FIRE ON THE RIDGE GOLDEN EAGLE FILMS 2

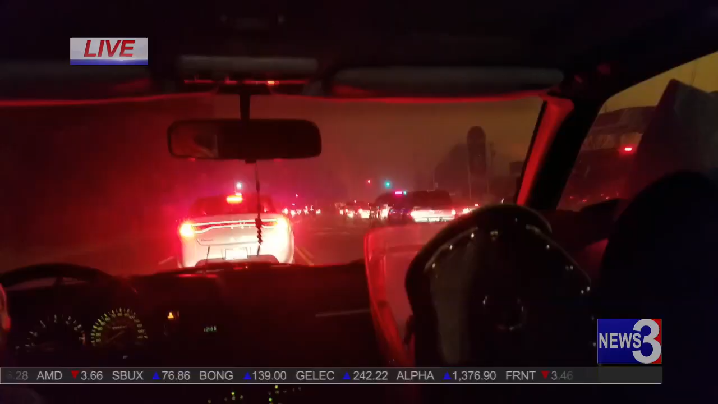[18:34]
On the ridge right now, you need to evacuate right now. People are leaving by the thousands. We do have confirmation that there are homes on fire on the ridge.